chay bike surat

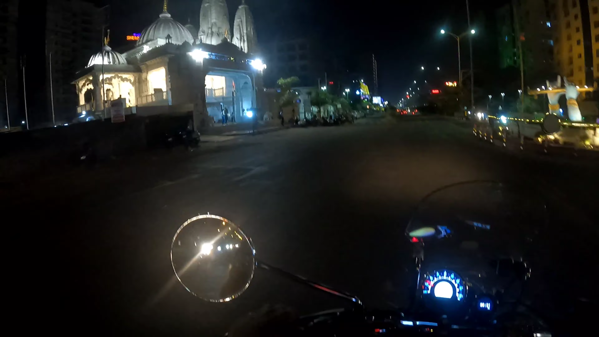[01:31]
� भूल्ष्यामंदिर अटेश फेकहण जी के हाथ बासूरी के साथ वाव काना जी के हां बासूरी के साथ
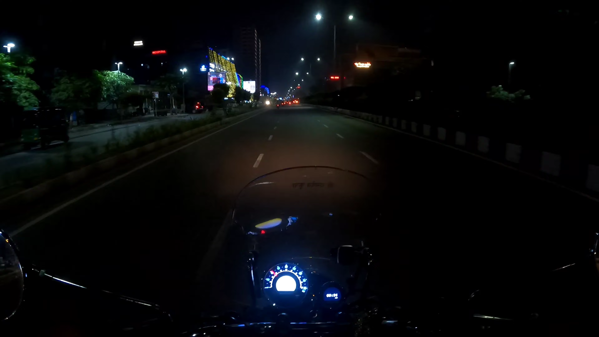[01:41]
जो एक तो अधस्षा नाइट में व्लागीं करते है और गर में तो अच्छे से काम करता नहीं है सोचा आज रात में बाहर निकलके देखते कैसा परफॉर्म करता है ग ब्यूटिफुल के अभी हम चल रहे हैं वी आईबी रोड़ बे उसको बलते है वी आईबी रोड वेसू